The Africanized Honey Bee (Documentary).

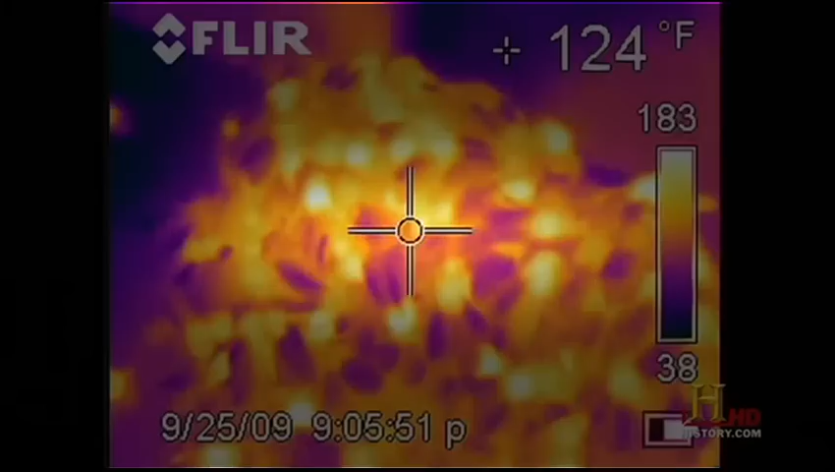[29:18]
On screen: spot 124°F
that they are starting to gather toward the center of the frame which is the warmest part of the hive
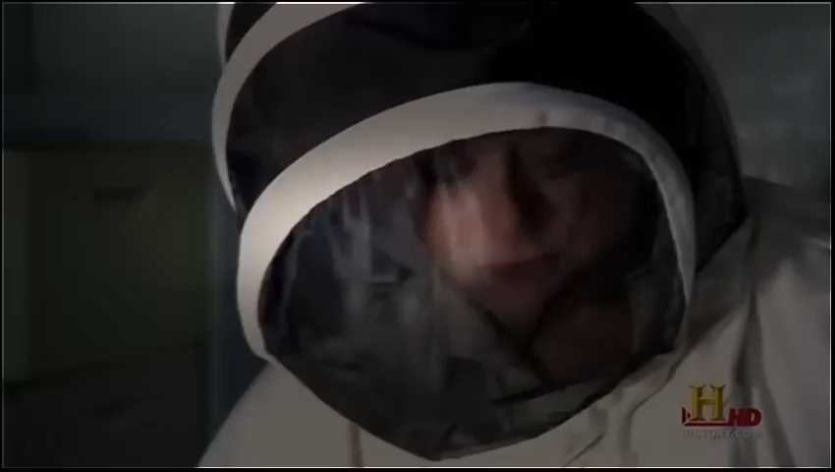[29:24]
you can see they're moving up from the bottom of the frame towards the center and gathering in a cluster and this is the hottest part of the colony
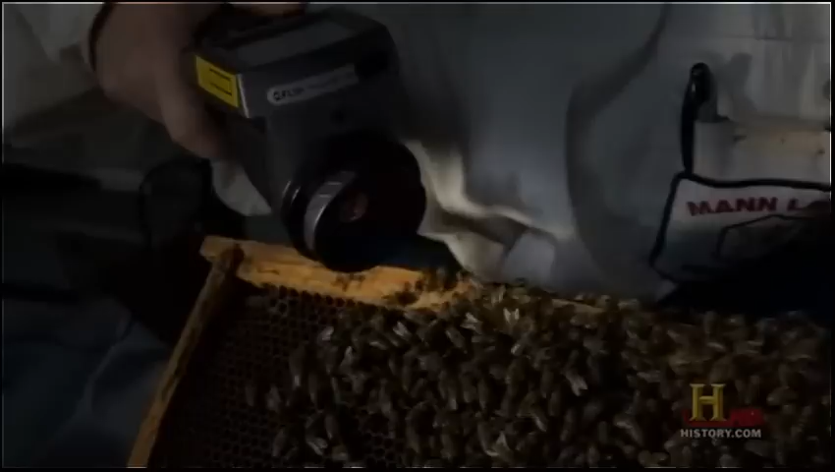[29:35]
right now so they're trying to keep each other warm and they're also trying
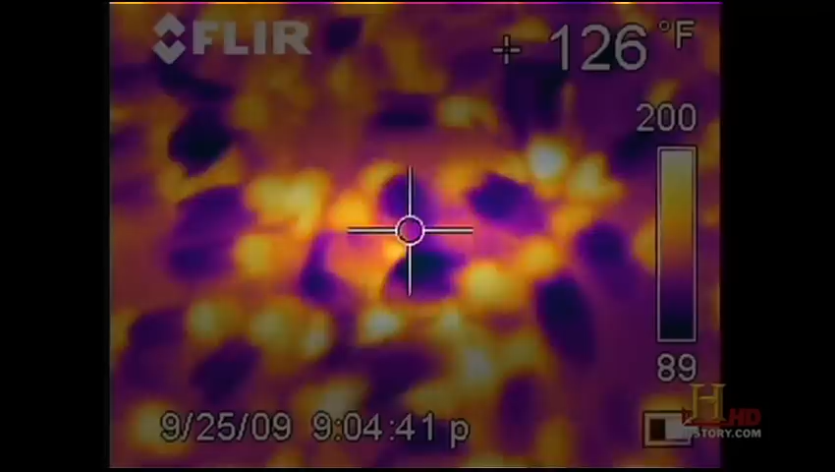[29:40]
On screen: spot 126°F
to keep the queen warm and they'll continue to do this as they get colder and colder the giant swarms of bees seem to be learning strategies to survive in the cold by crossbreeding and adapting to the environment